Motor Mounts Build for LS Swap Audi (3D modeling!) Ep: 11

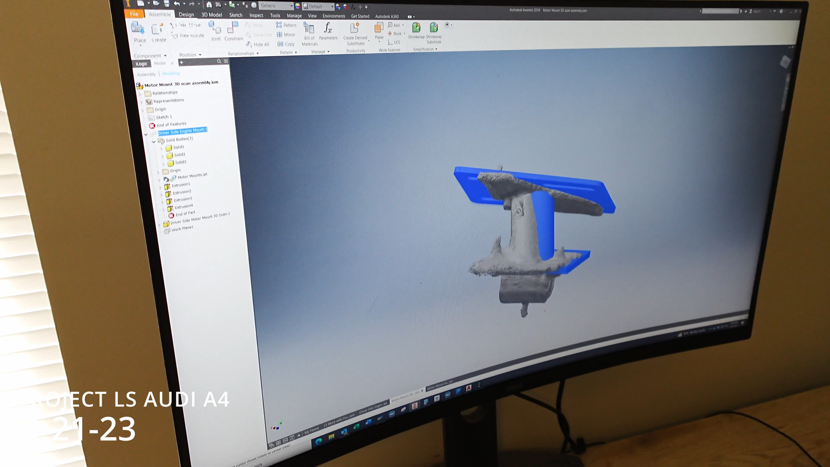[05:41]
pretty close like all I did was I physically moved this thing around
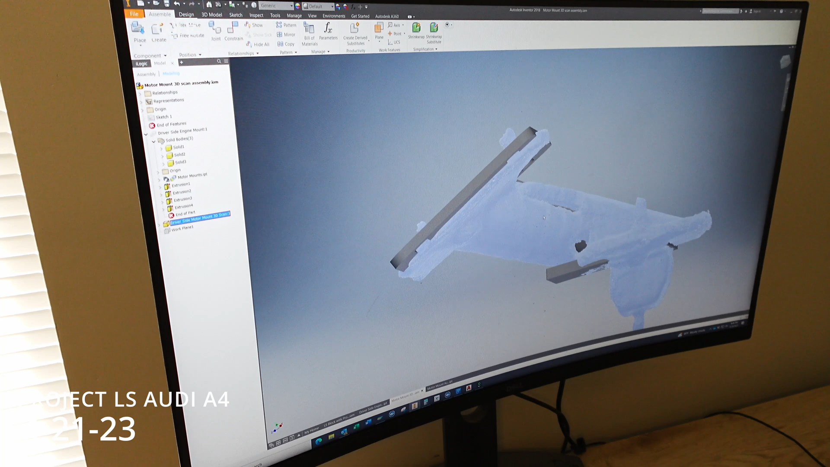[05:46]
in space and then just free rotated it until I got it to kind of sort of line
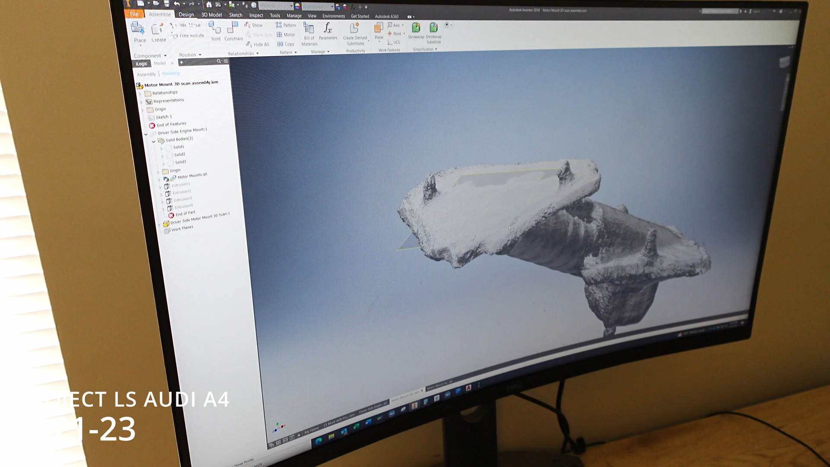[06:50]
print it what's gonna cost me five bucks and a little bit of time but basically you can create a plane off of three points and that'll get you pretty damn close um especially for doing stuff like this where it doesn't have to be within microns and you can see like looking
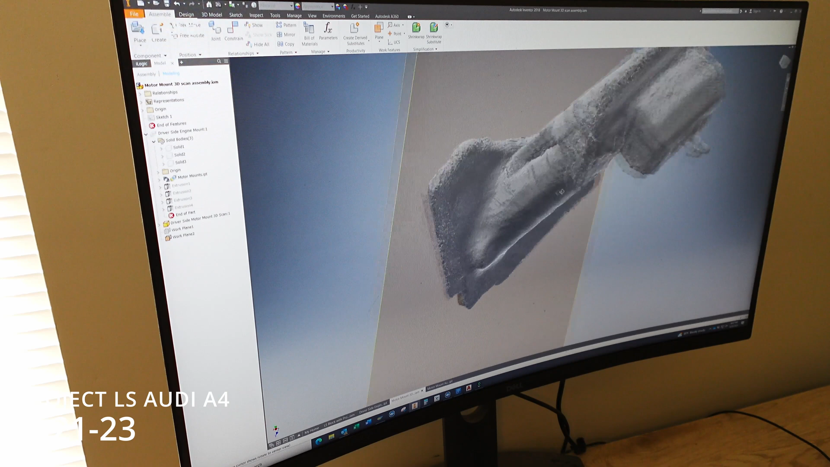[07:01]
at that thing from the side it's a little bit off so it's like this whole section
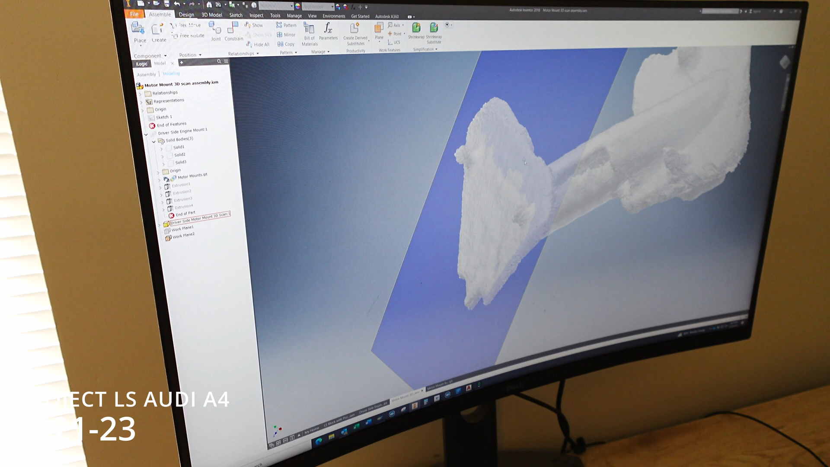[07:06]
here is still down a little bit lower so let's try that again and we'll pick up one of those points over here and then try to see what this comes out and it's hard to probably pick it up on camera but you can see where it's grayed out where the plane is actually moving up either higher and lower than the surface so the scan is not exactly showing that this is a flat surface
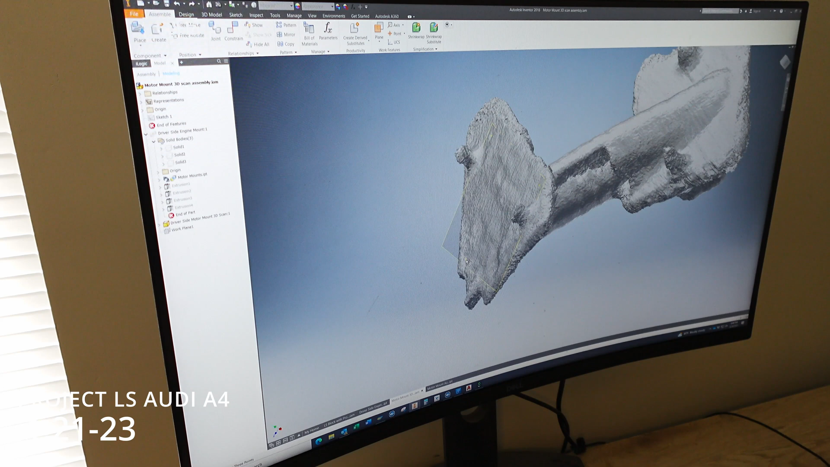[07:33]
so yeah let's see and that looks pretty good and once again you can still
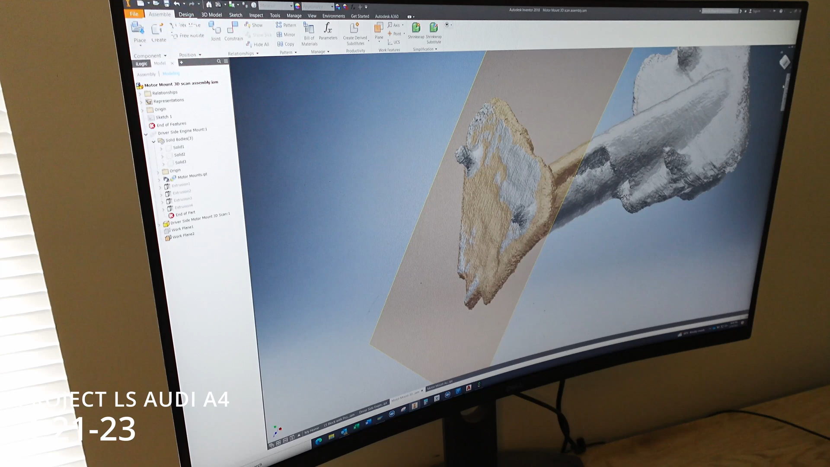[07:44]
see that it's it's still picking up a little bit but that looks pretty damn good
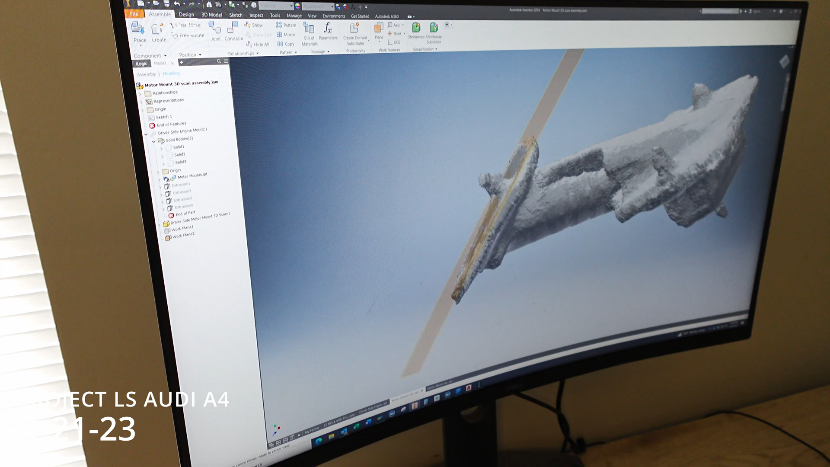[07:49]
so all you can do if you are trying to design something like this is maybe draw a plane off of this or you can use a software like mesh
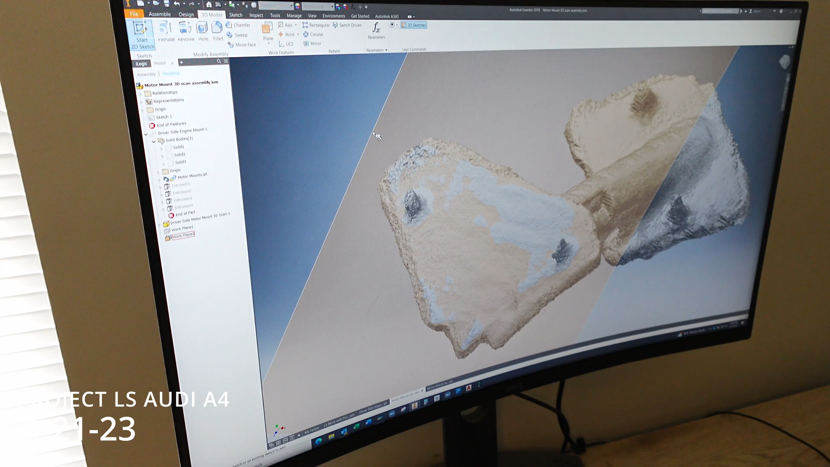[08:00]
mixer to you can align your parts
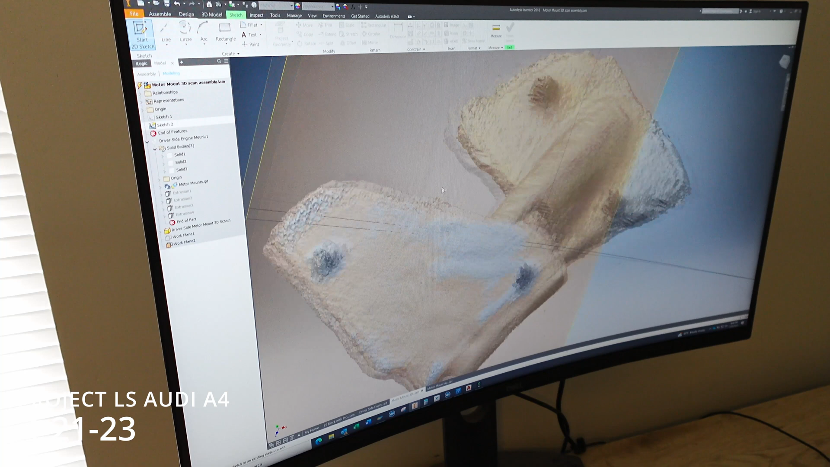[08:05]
and you can this scan there's no foreign bodies anywhere
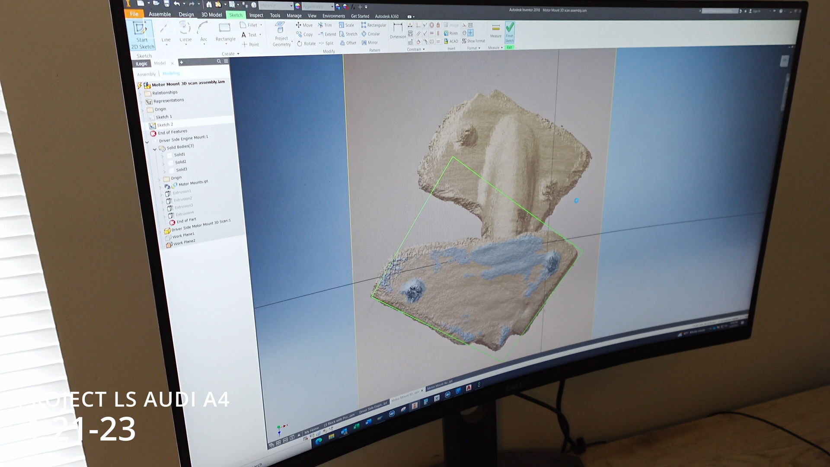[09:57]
it definitely runs pretty slow when this uh meshes in here there's just like i said lots and lots